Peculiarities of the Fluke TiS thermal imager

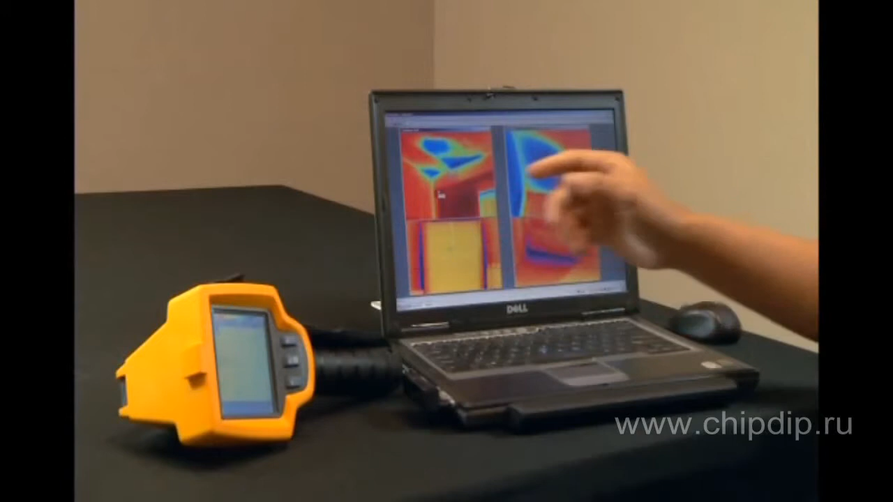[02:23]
изображений на карте памяти формата SD объемом 2 гигабайта, поставляемой в комплекте. Как только изображения были открыты в программном пакете Fluke, вы можете создавать отдельные изображения и добавлять отдельные изображения. Сейчас покажу. Когда изображение загружено в программу, можно выбрать цветовую палитру, уровень и ширину диапазона. Можно вставить метки температуры.
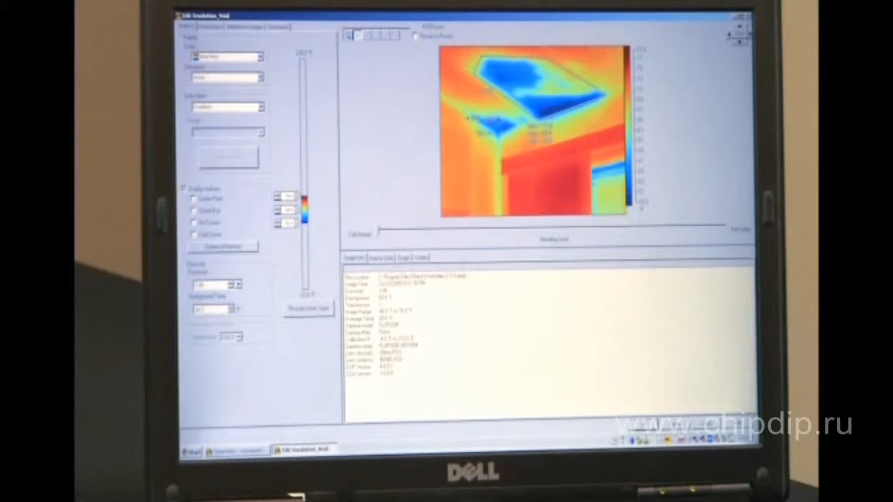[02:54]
И самое важное,
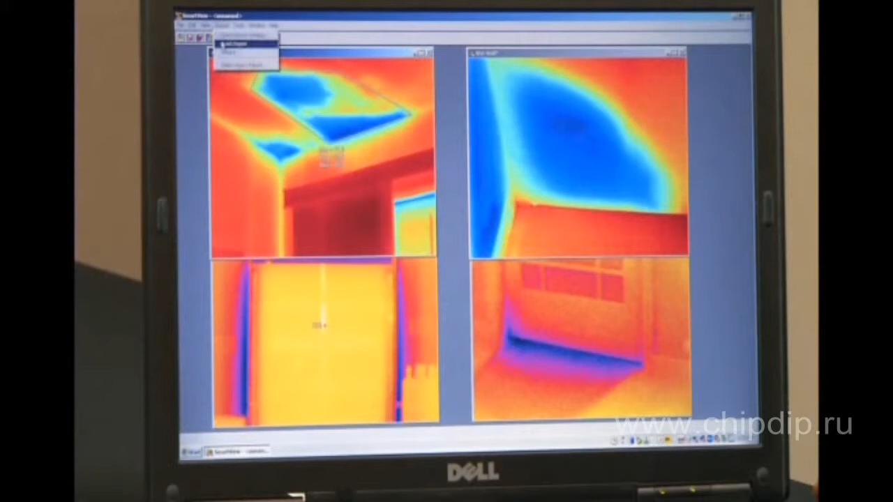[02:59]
по нажатию на одну кнопку вы можете создать профессиональный отчет.